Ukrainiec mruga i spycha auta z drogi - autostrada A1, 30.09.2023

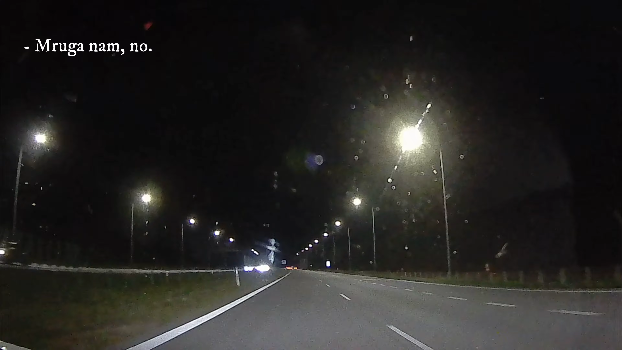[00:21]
jeszcze Ukrainiec jakiś. Taki sam policja jak tamten. Dokładnie taki sam. Teraz trzeba pogonić, na policję dzwonić. Patrz, widzisz co on robi? No, widać.